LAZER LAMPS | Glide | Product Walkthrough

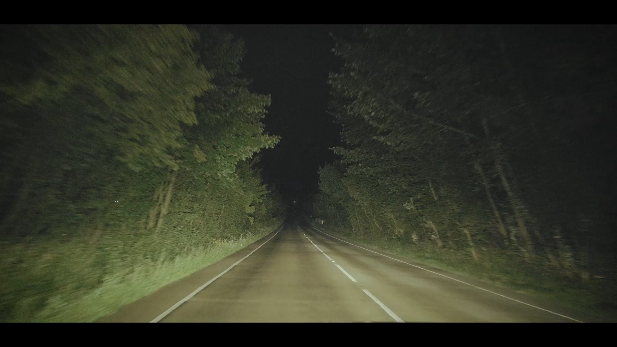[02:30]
Glide Standard is giving this very wide left-right spread and still very good distance. So in terms of lumen performance the Standard is with 11,500
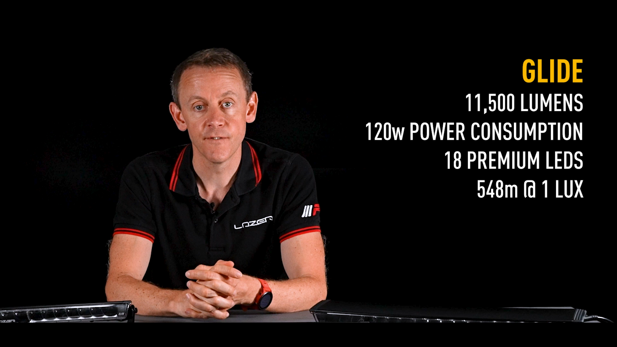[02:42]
lumens and the Elite is up at 12,800 lumens.
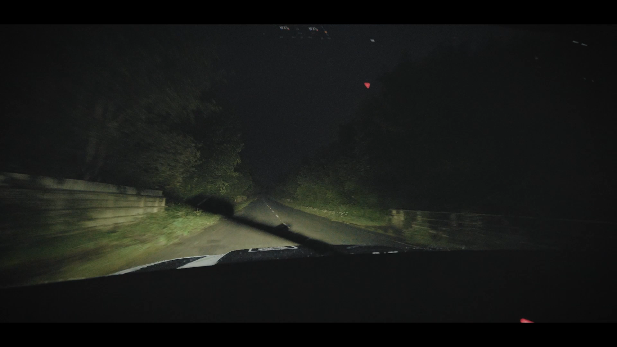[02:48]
So the beam pattern on Glide is what we would really define as a true combo beam pattern.